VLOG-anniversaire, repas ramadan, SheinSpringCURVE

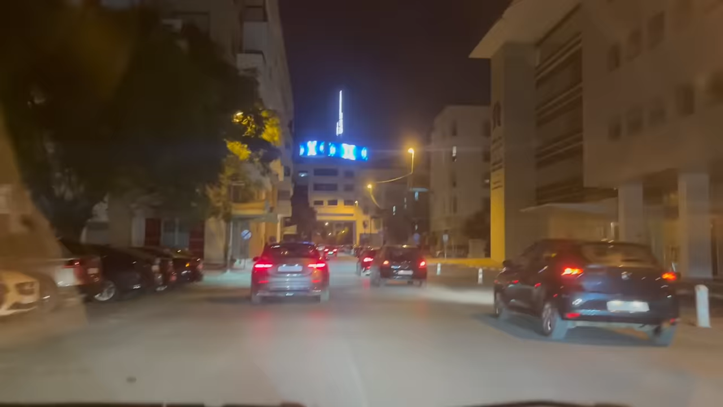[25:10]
On avait déjà choisi un chez Paul. Je crois qu'il s'appelle le Royal. C'est au chocolat noir. Mais on va avoir du mal à le trouver ce soir-là. En plus, c'est à cette heure-là qu'il y a des bouchons. Donc, il est pratiquement 22-23 heures.